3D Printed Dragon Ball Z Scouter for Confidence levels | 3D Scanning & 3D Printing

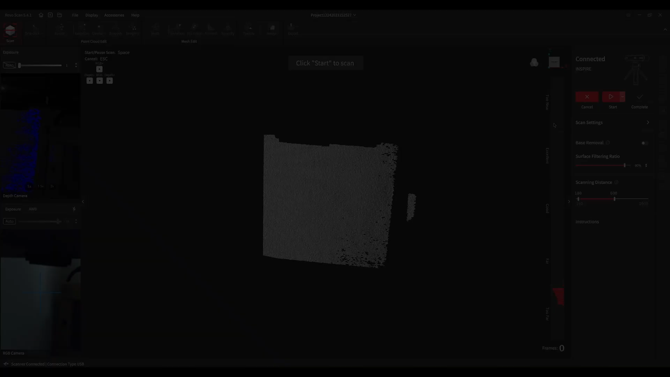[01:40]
my ear and my face around there so I can make this custom
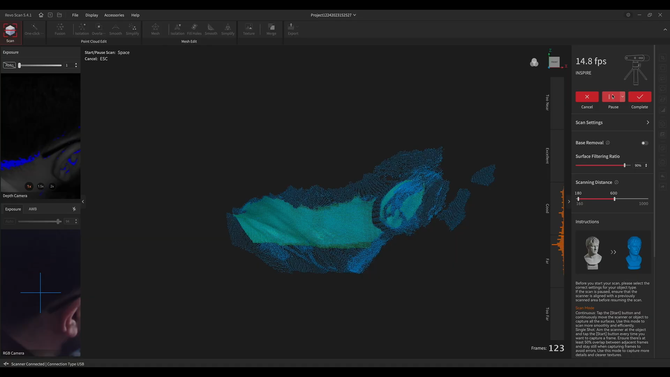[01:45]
right because I have glasses I'd like to just be able to keep the glasses on I've also got a big dome well let me scan my ear and I'll use that as a template
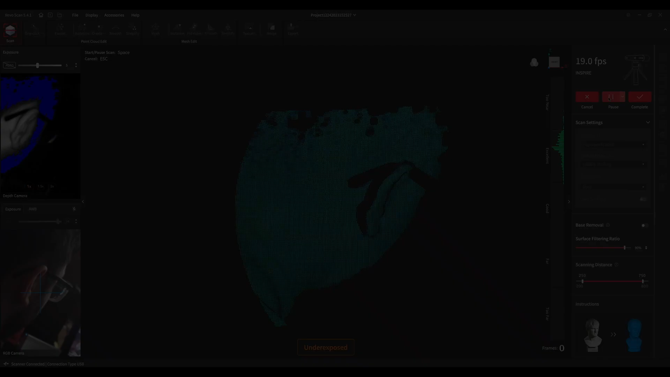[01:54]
to
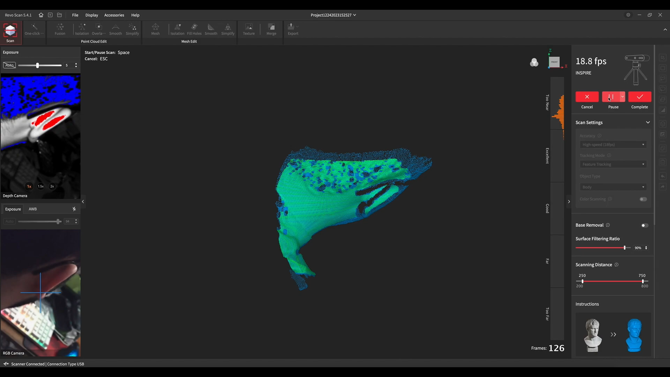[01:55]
find my like forehead distance and all